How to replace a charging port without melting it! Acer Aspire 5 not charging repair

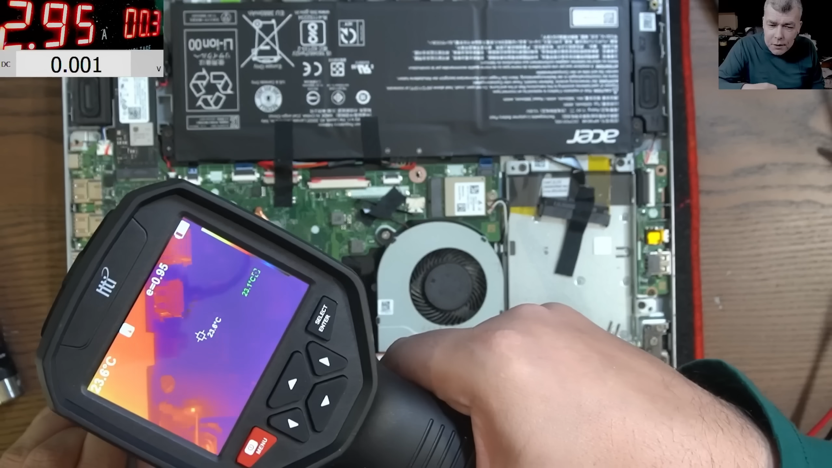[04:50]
and you can see look check that check on the screen you can see the inductor is getting hot because the current is flowing on that direction so the short it is inside of the charging port